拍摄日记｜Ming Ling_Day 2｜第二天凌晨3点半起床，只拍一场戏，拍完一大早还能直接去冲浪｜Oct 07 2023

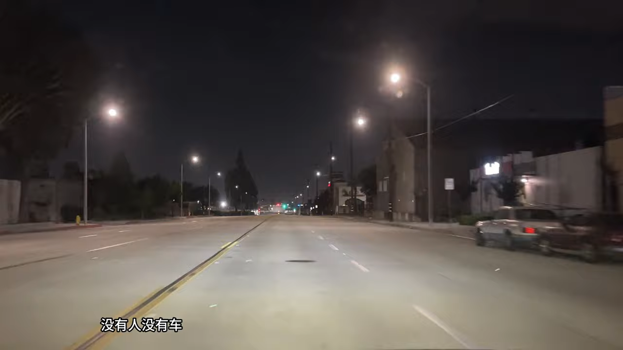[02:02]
没有人，没有车。平时从这里开到 Orange County 大概要50分钟、60分钟，但现在只要30分钟就能到。
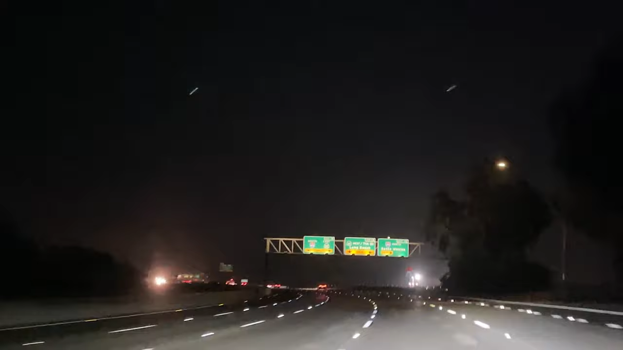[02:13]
马上就快到海边了，这边马上能见度就很低了，那个雾特别大，水汽，
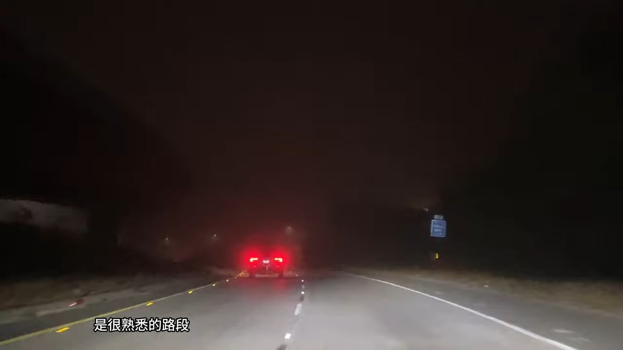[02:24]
是很熟悉的路段，因为平时冲浪就是走这条路的，特别熟悉。哇，你看，这都看不见了。